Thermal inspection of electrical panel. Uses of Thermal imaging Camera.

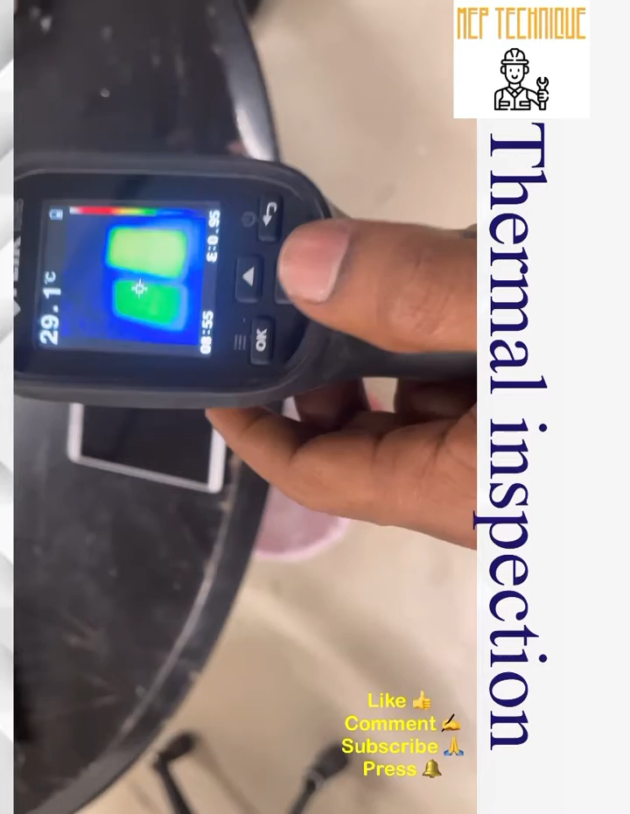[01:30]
On screen: spot 29.1°C
See these are the camera. Okay so you can see the right side mobile is
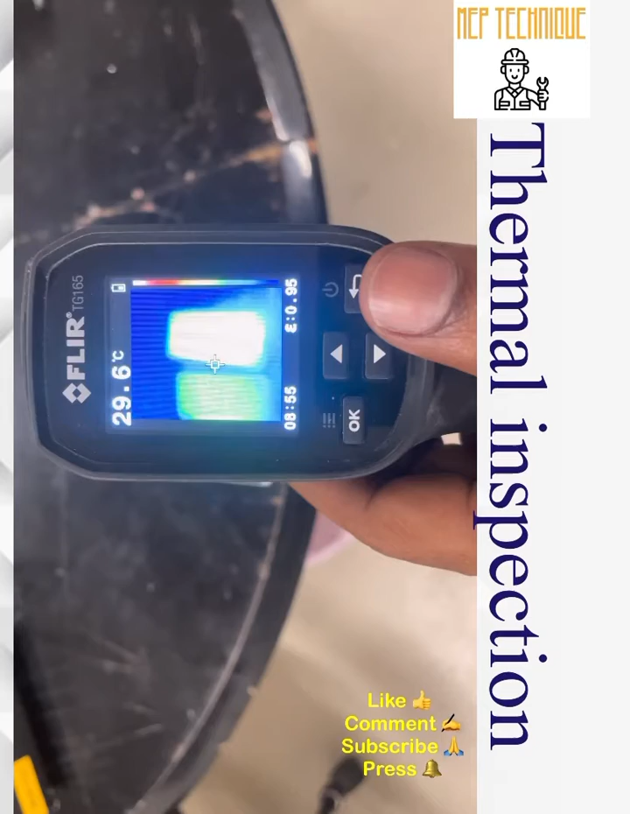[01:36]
On screen: spot 29.6°C
you know brightness is you know has the highest brightness you will compare with left one.
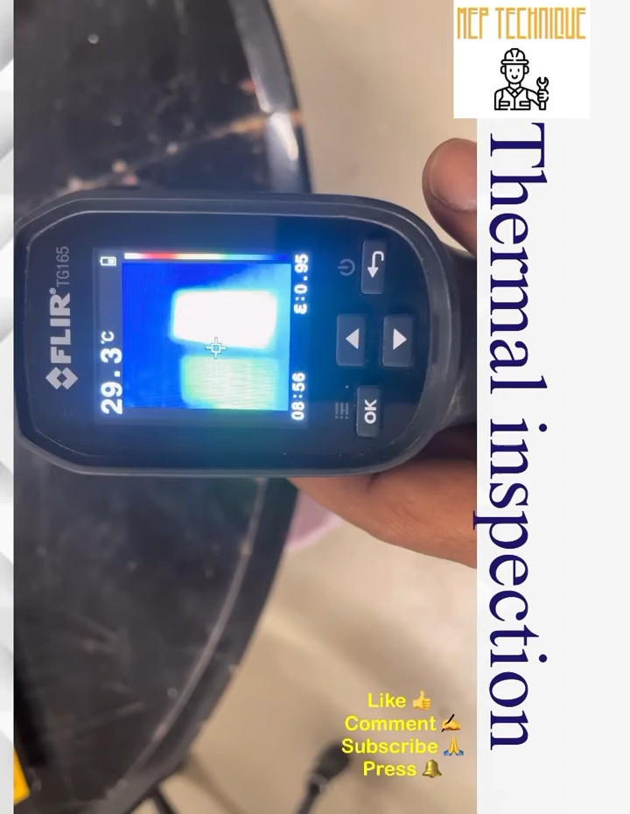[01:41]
On screen: spot 29.3°C
So that means without touching the mobile I can say my right side mobile is hotter than the left side mobile.
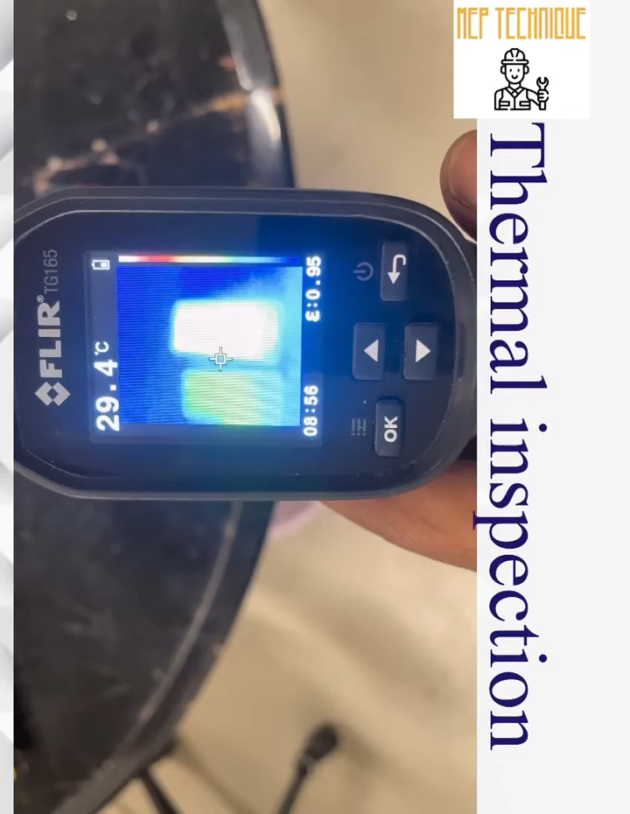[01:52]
On screen: spot 29.4°C
So that is the use of the camera. Without touching the object you will get to know which one is hotter.
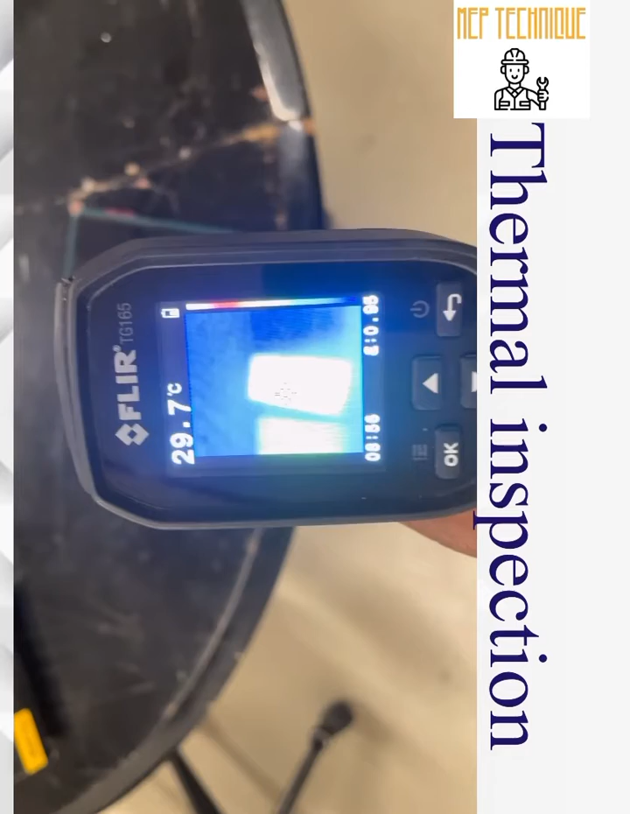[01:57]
On screen: spot 29.7°C
Okay so in the electrical panel also the live panel we cannot touch.
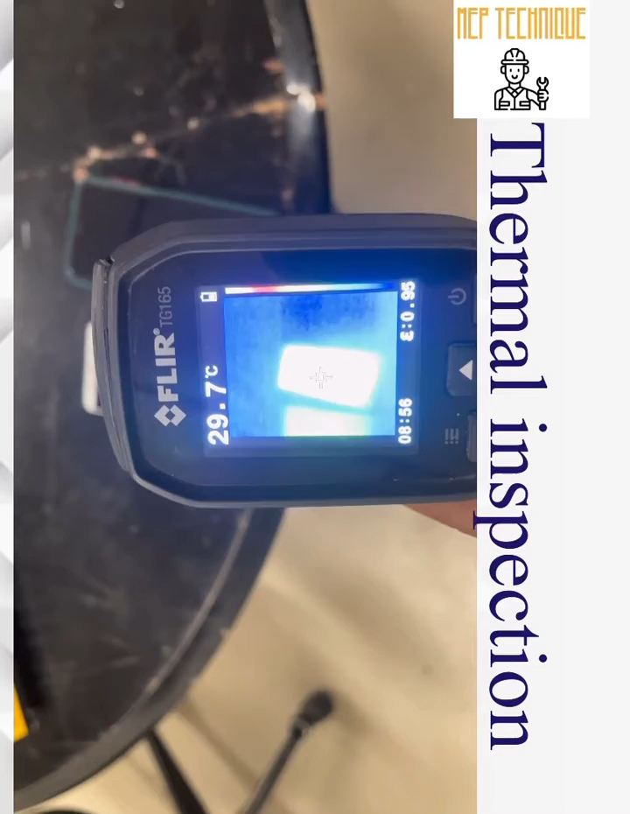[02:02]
On screen: spot 29.7°C
Without touching we can do the maintenance. Then the same camera we are going to use in the electrical DB.
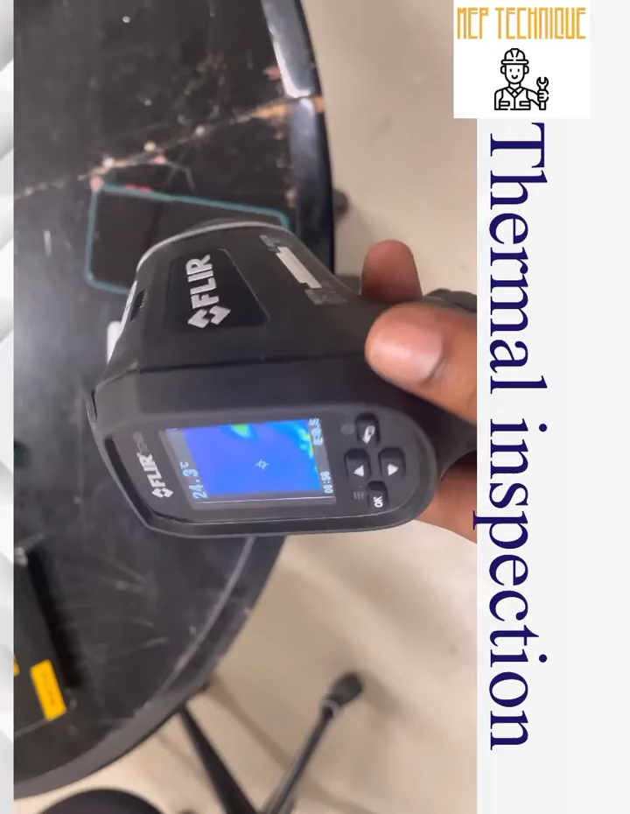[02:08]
On screen: spot 24.3°C
So first of all just I will tell you a very short briefing about this camera how to use.
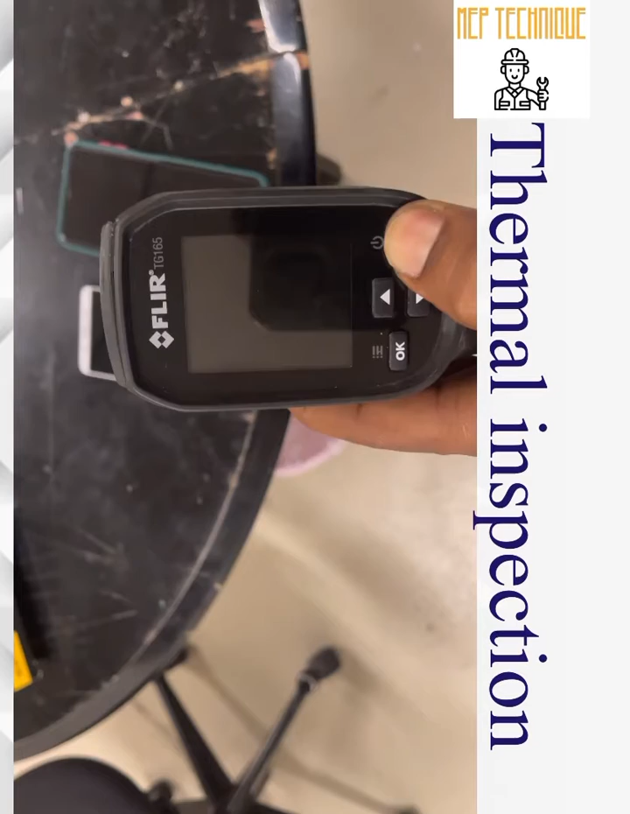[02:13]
So this is the camera just by switching press the long press of the on button your camera will be on.
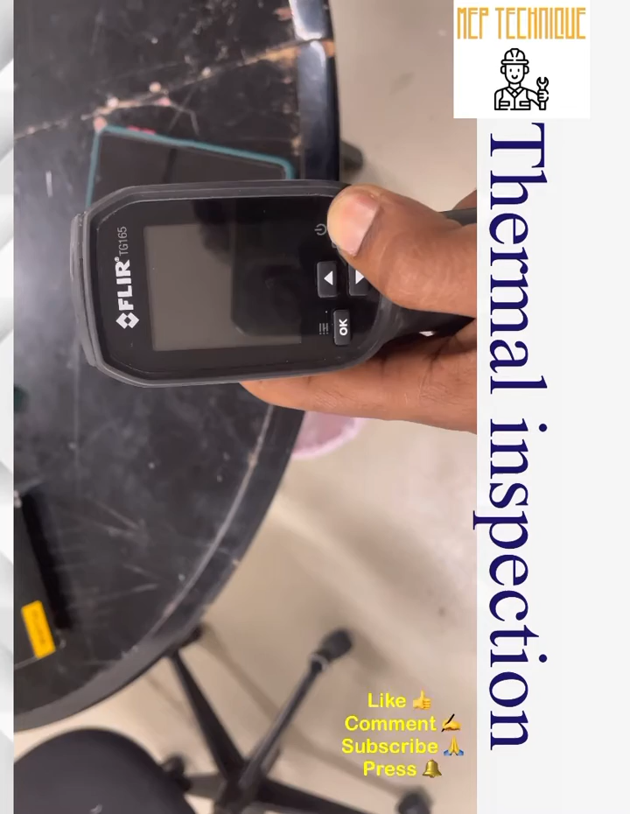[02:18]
Then you have to do some setting in this camera like you have to set.
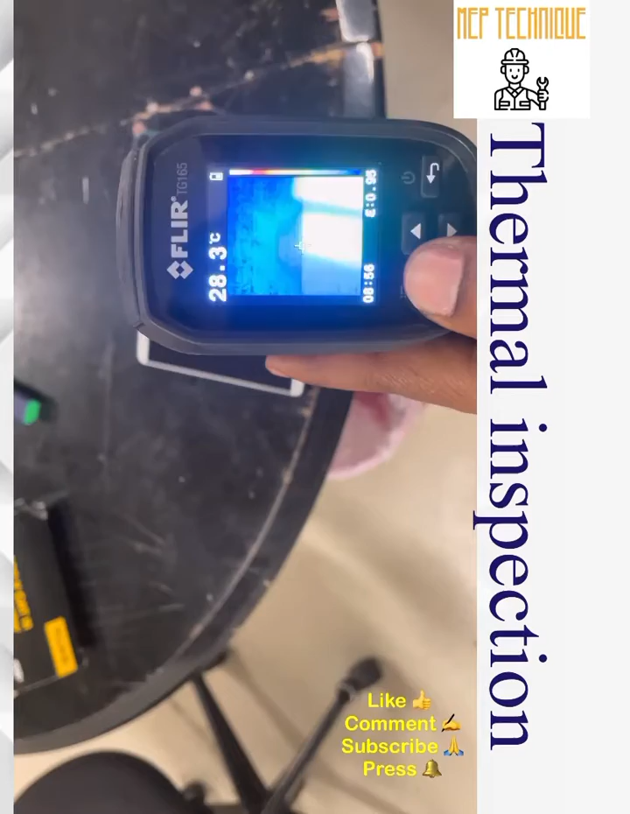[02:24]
On screen: spot 28.3°C
The first one is make sure there should be memory card. Second one is color palette.
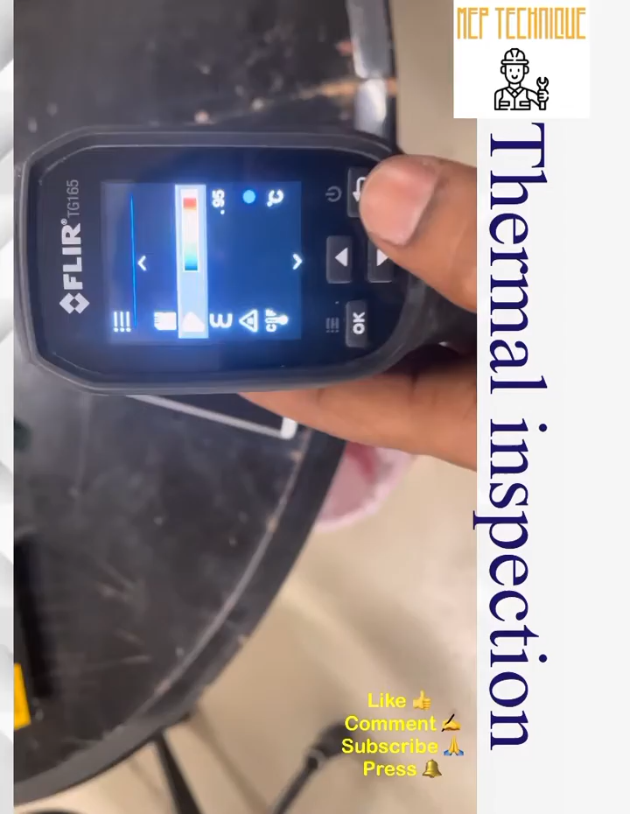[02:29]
So as per your requirement you can adjust the color palette.
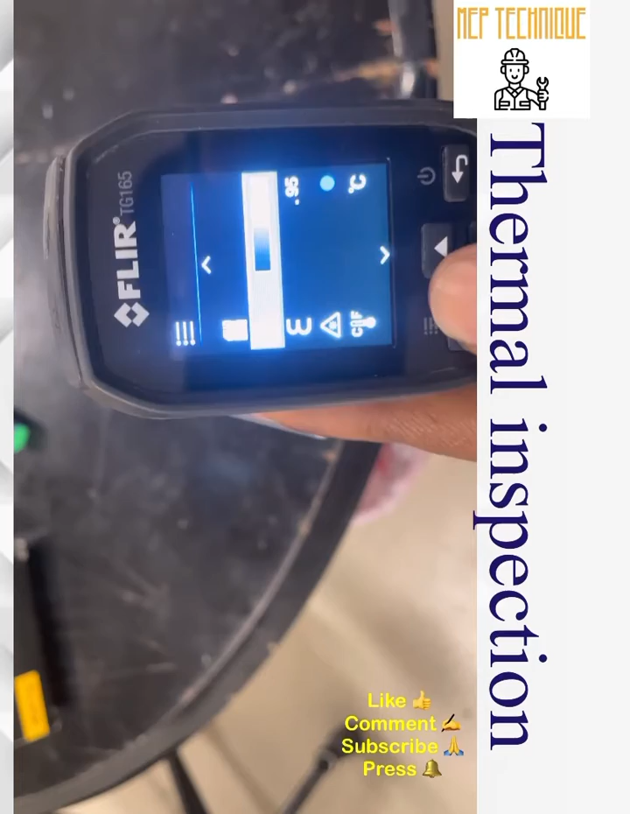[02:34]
Okay so here you can adjust the color palette. So make sure the brightest material like metal